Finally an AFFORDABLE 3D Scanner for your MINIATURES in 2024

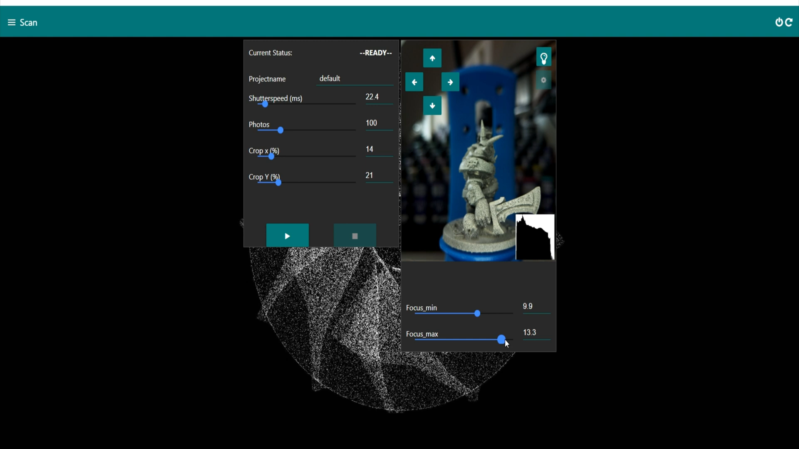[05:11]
above the better the miniature will come out but it does obviously take longer so it's that fine tuning of doing it so you take just enough photos without it taking well forever to do so as I did have a little bit of a mess about with this again with the focus as well you'll be able to focus on the nearest part of the miniature and focus on the furthest part of the miniature so these settings I don't mind changing because you can see exactly well what's happening when you do change it so yeah I'm about good to go so give it a little name and then start the thing off unfortunately this is where my computer is pretty old
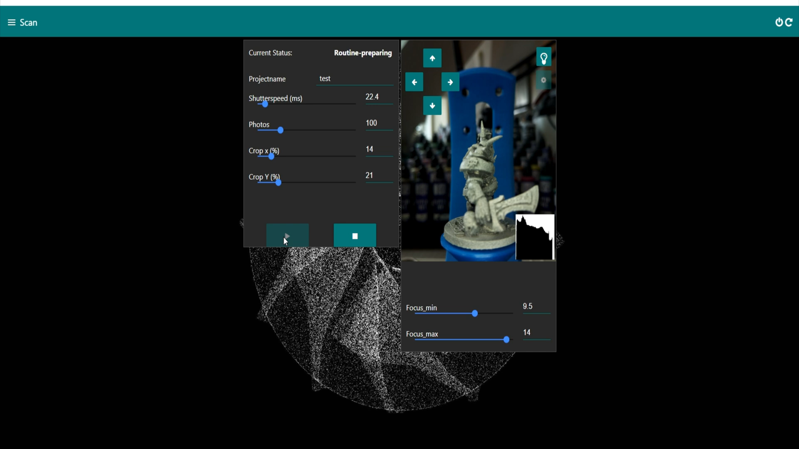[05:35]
it is taking the pictures and moving the thing around unfortunately on the screen yeah it's not quite showing each picture because well my computer can't keep up with itself but it is taking the pictures and obviously this is how the machine looks again this footage
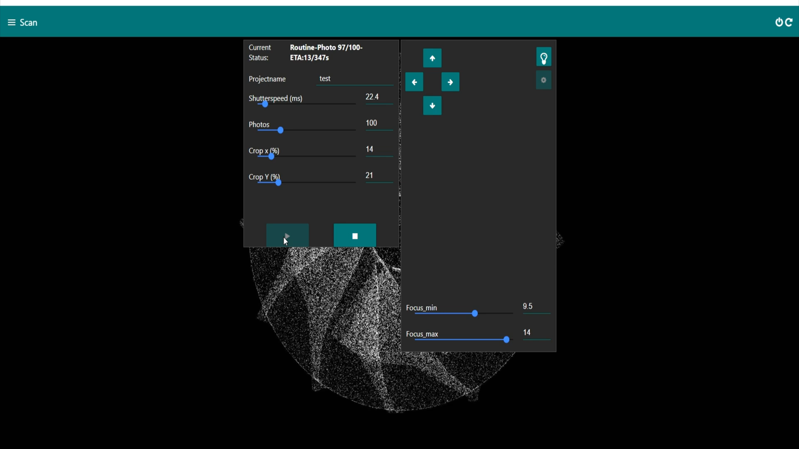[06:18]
your miniature and as you can see at the top there it shows you how many sort of photos it's taken of how many and obviously the amount of time left so once
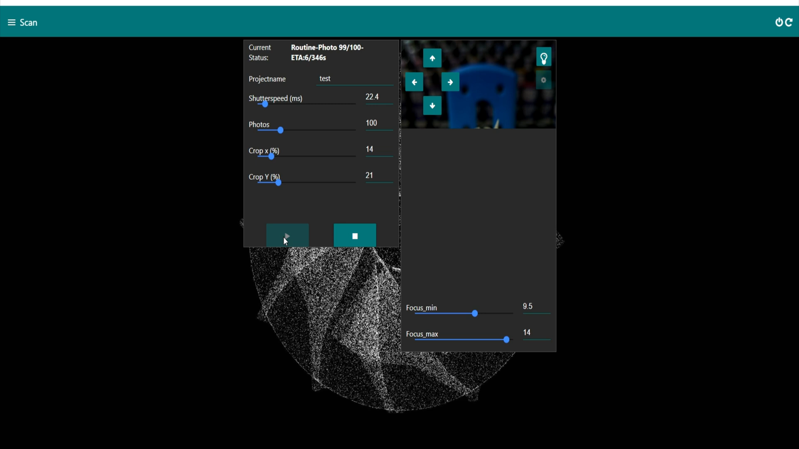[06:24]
it hits a hundred like it has now and then yeah that's it all complete so it says
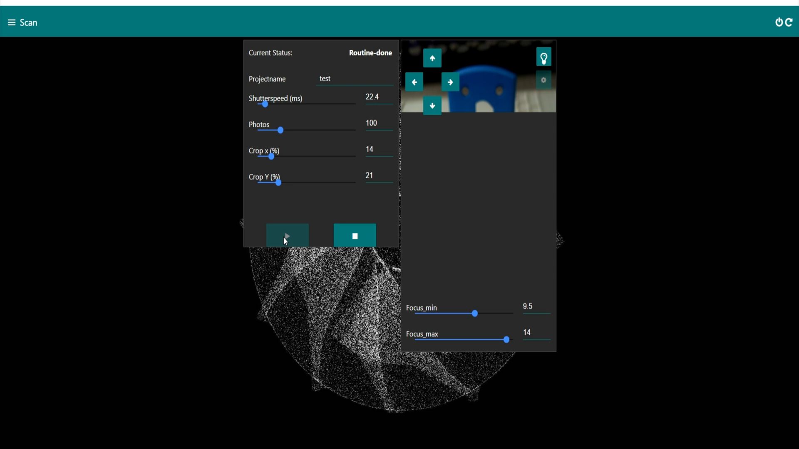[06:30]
routine done it's ready and then we can then get the files and send them off to be turned into an SDL so this is where it's really good that you don't have to do any well any stitching or messing about
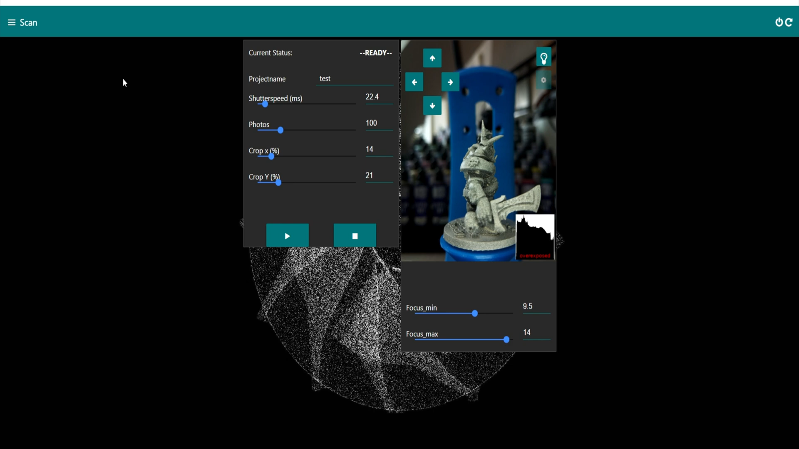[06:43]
any that kind of thing it is as a case of clicking a couple of buttons and then clicking the upload
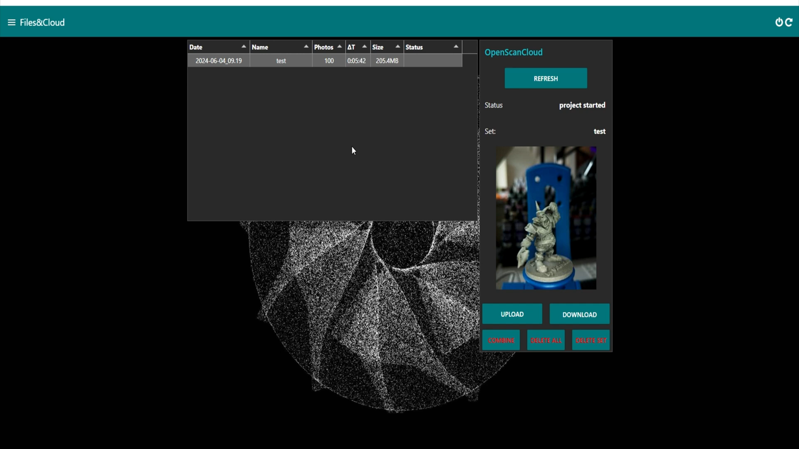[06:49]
button and so this is where it will send oh this hundred images helps it tells you the size of the file as well which is pretty cool so again this is where I have speeded up my footage and this is purely because my computer I can't even remember when I got it it's got to be at least seven eight years old it takes about half an hour for it to actually boot up and start every morning so yeah
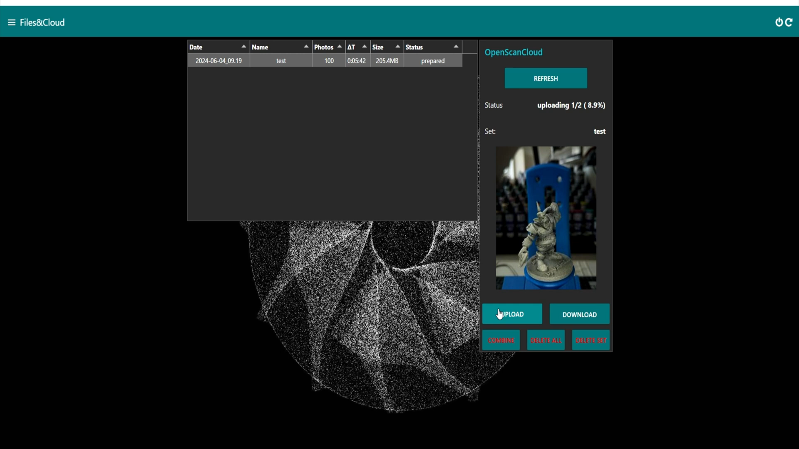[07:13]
it's a bit pants but a good thing is say you upload the images and then you get an email back